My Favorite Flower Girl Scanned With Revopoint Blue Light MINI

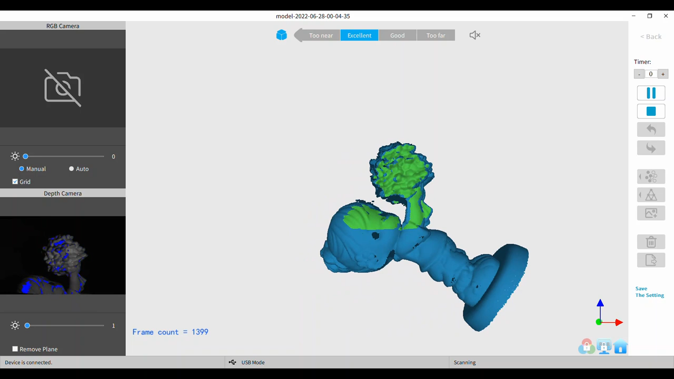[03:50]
arm sometimes when I make a movement my shoulder will catch and make a jerky motion
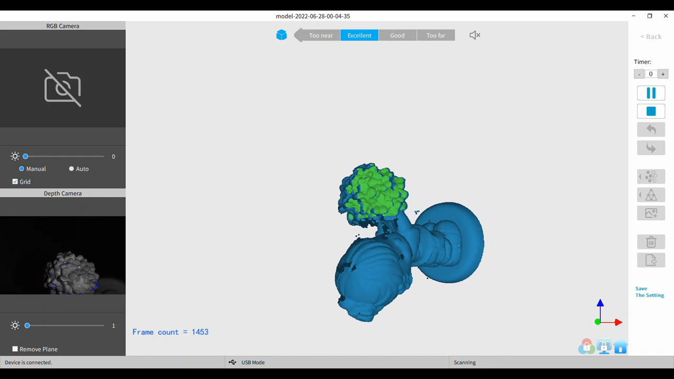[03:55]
and I might get a missed track at that point
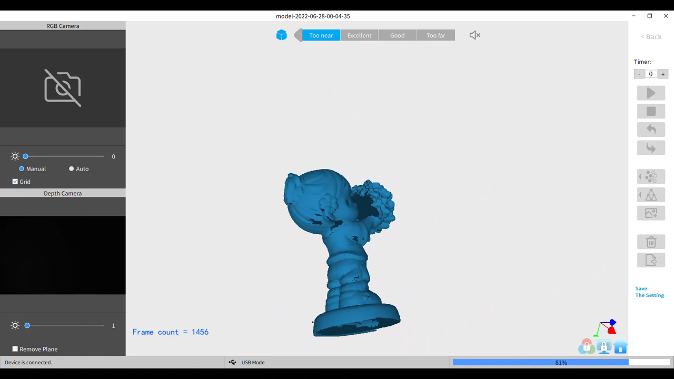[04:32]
get him to come out of the yard so they could eat them that's what they do up here but see I still didn't get that that inner part there between her face and the
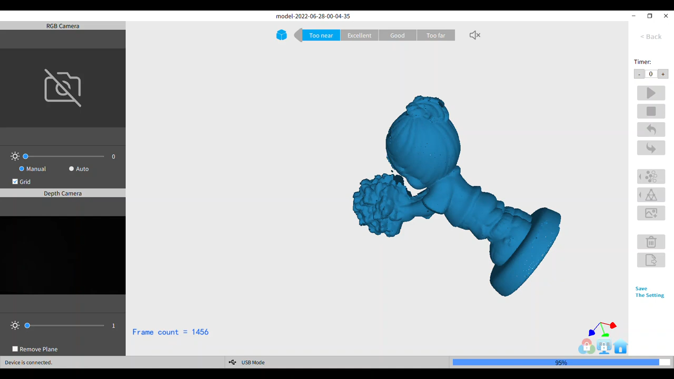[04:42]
flowers that's a really really hard spot to get but
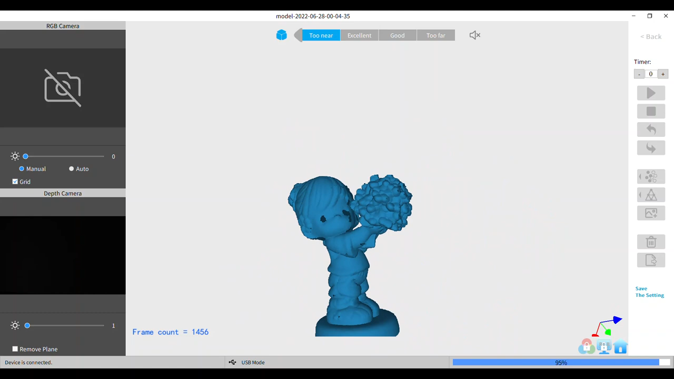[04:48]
you know like I said every time I scan this little girl I do it a little bit differently so I
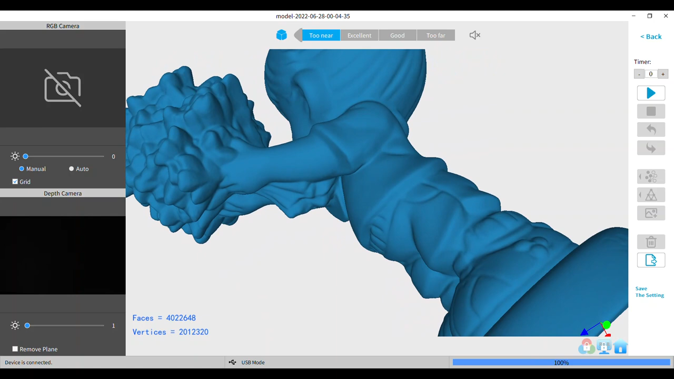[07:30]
it got see it got her ear look at that pretty good well there you have it guys mini scan of the flower